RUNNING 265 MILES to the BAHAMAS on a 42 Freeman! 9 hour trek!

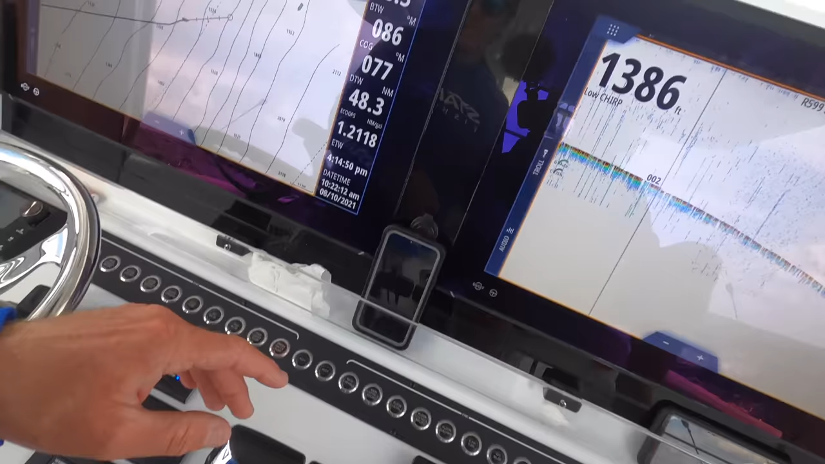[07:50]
On screen: depth 1386 ft
We've still got to go 48 miles to the bank. And that's the edge of the bank there. It should get calmer, hopefully, once we hit that, so. I'm taking the lead today and after.